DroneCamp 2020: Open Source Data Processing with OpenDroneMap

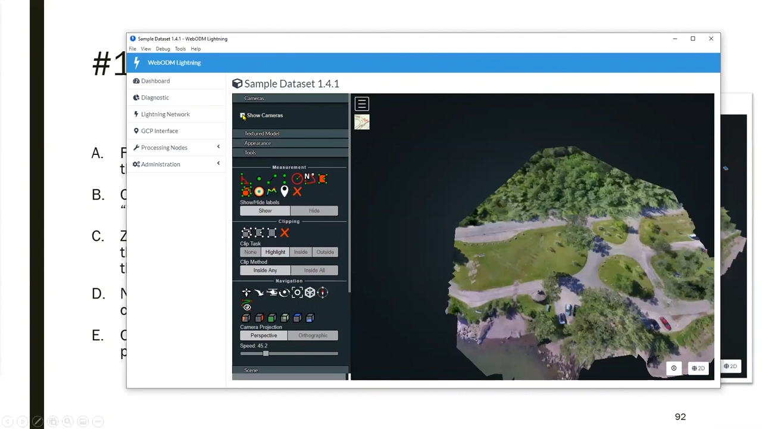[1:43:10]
So cameras, this is a very new addition. It's only within the last, I think, 6 weeks or so. But if you open up cameras and you say show cameras, then you get this. This is where the drone was when it took the photo.